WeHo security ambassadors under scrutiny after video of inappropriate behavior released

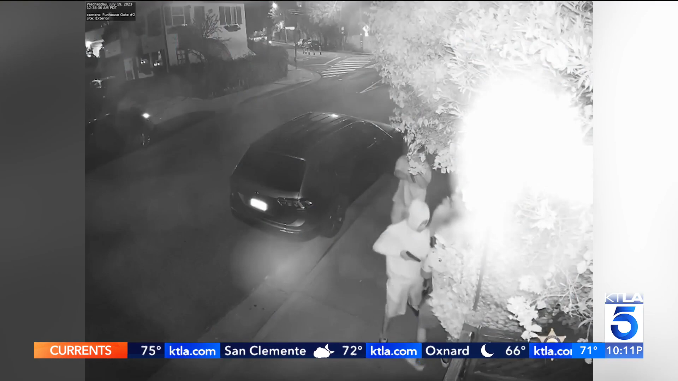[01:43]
In July, three armed suspects, two with handguns, the third carrying a rifle, robbed a man on the 800 block of Larrabee Street, just a few hundred feet from the L.A. County Sheriff's Department. Weho station in April, four suspects,